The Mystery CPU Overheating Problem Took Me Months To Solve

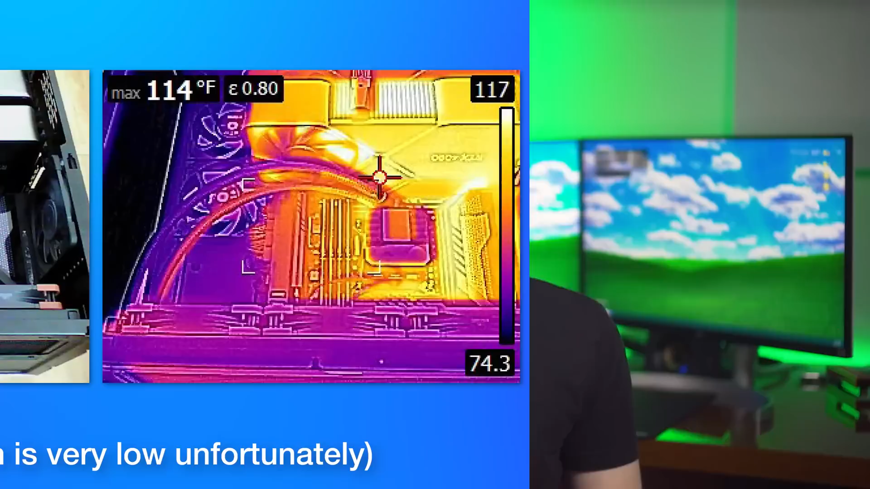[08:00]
On screen: max 114°F
Before I did take everything off, I did take a picture with my FLIR infrared camera. And you can see that there is one pipe that is hot in the other. So again, the pump clearly was working.
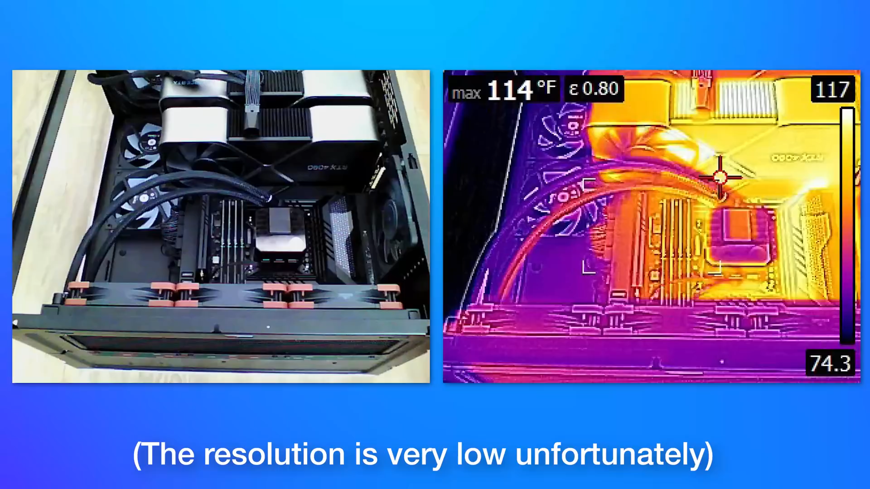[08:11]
On screen: max 114°F
And this time the CPU cooler housing was not scalding hot. It was actually not that hot at all. So I guess whatever had dislodged itself somehow partly overnight, but I still wanted to replace it because it was going to happen again, inevitably.